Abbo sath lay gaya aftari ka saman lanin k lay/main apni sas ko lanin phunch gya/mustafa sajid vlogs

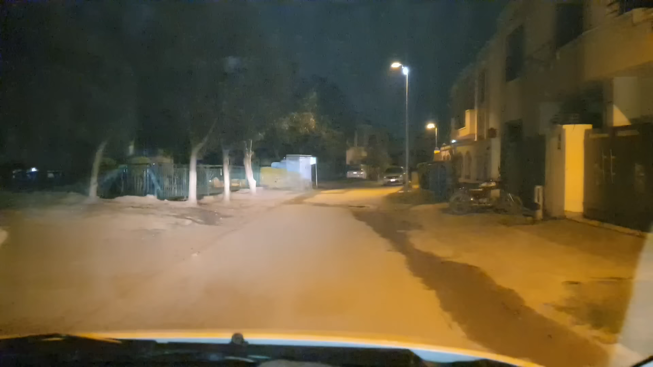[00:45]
کا آغاز کر رہا ہوں میں اور جیسے ہی ہم گھر سے نکلے یہ دیکھیں بودھا باندی شروع ہو گئی ہے اور
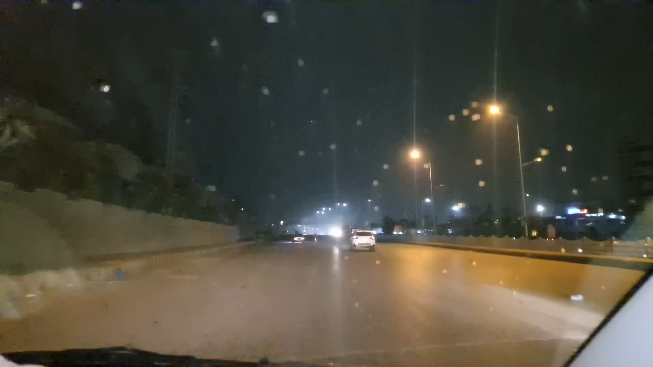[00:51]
ابھی بودھا باندی جو ہے وہ تیز ہو گئی ہے یہ دیکھیں سکرین پر آپ کو بارش کے کترے جنبا زیادہ نظر آ رہے ہوں گے
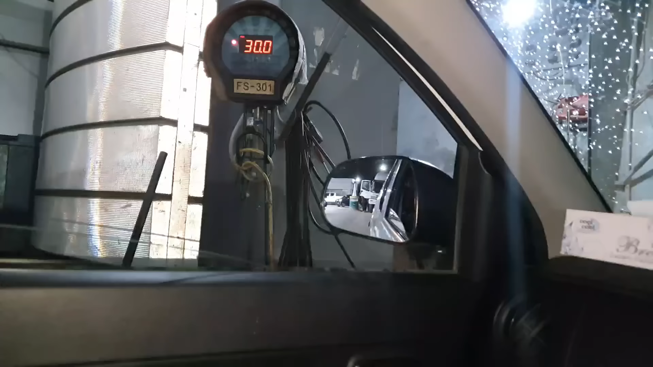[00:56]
اور ابھی میں گاڑی کی ہوا بھی چیک کرا لیتا ہوں کیونکہ سفر جو ہے وہ کافی لمبا ہے تو جب بھی میں یہاں سے نکلتا ہوں تو گاڑی کی ہوا جو ہے وہ میں چیک کرا لیتا ہوں کیونکہ راستے میں جو ہے میں کہیں نہیں رکھتا جب اکیلا ہوتا ہوں اگر رکھتا بھی ہوں تو تھوڑی تھوڑی دیر رکھتا ہوں وہ بھی پمپ پر پیٹرول بھروانے کے لئے نہیں تو
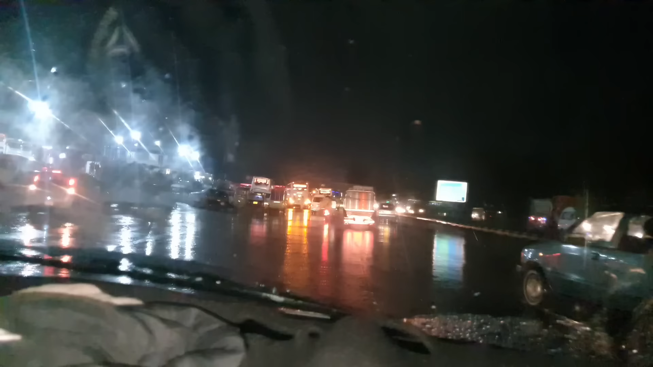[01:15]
بلکل بھی نہیں رکھتا اور بارش جو ہے وہ کافی تیز ہو گئی ہے
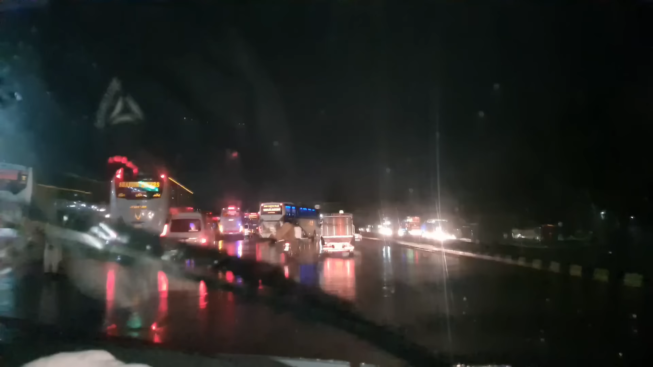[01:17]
پہلے بارش جو تھی وہ سلو چال رہی تھی ابھی کافی زیادہ تیز ہو گئی ہے
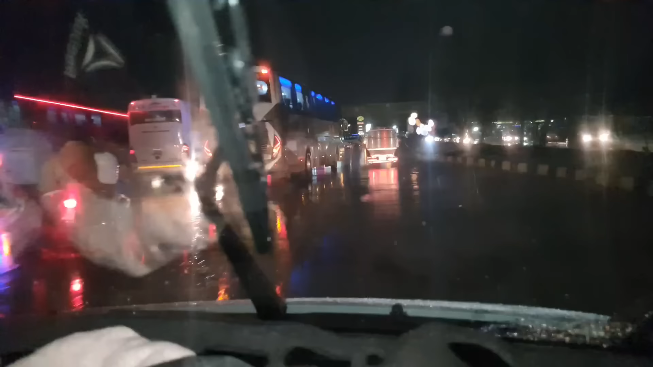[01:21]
اور روٹ پر دیکھیں پانی پانی ہے
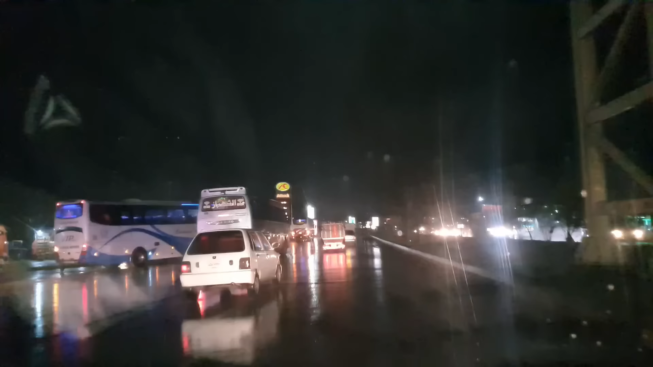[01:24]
تھوڑی دیر بعد میں موٹر ویپر پہنچ جاؤں
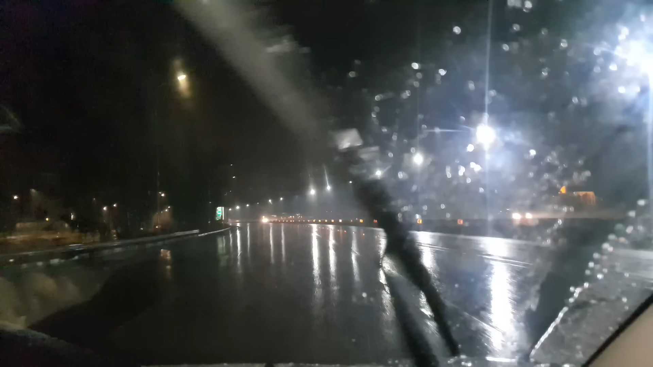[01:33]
موٹر ویپر پہنچنے والا ہوں تقریبا ایک کلومیٹر کی دوری پا رہا ہوں ابھی ہم لاہور کی طرف جا رہے
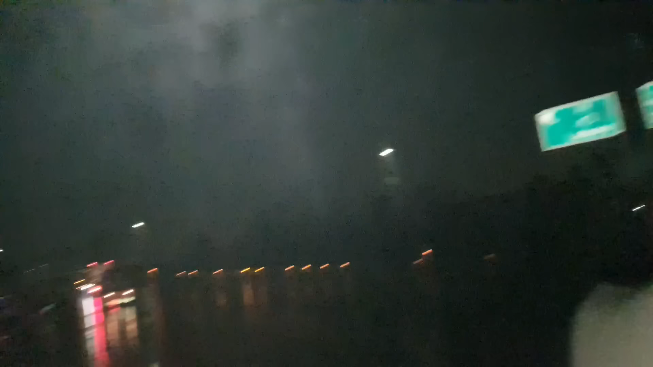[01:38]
ہیں یہ سامنے جو ہے لاہور موٹر ویپر
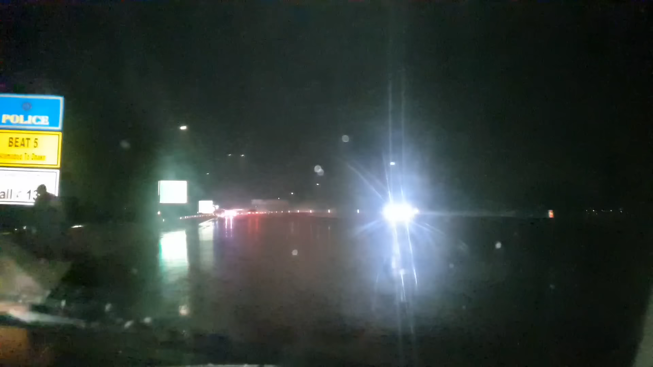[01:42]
پہنچ گیا ہوں تو سامنے آگے ٹول پلازا ہے اب مجھے ٹول پلازا سے صرف پرچے لینے پڑے گی اور ملتان جا کر مجھے پے کرنا پڑے گا ٹول ٹیکس